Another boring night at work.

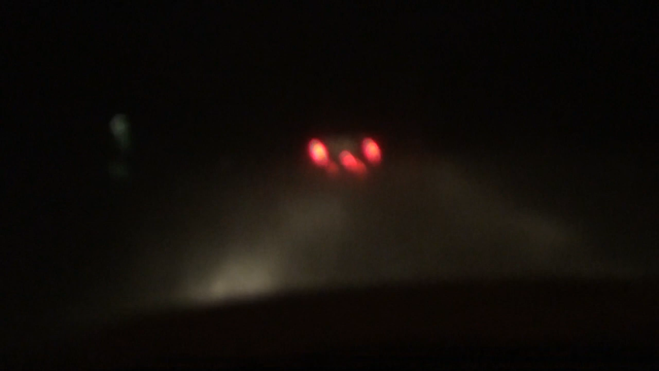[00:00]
Well, good day, good day, good day, good day, good day. It is 3:19 in the morning. We've had a bunch of snow overnight, and I'm off to work. So, I'm already at work. I'm in big dirty diesel 550, for frig's sakes. Big dirty friggin', it's a big dirty. I get to drive a big dirty at work. It's pretty awesome. So, anyways, a little update on the Jeep while I'm driving here. Some of you might know, if you're on the Facebooks there, that the rad popped.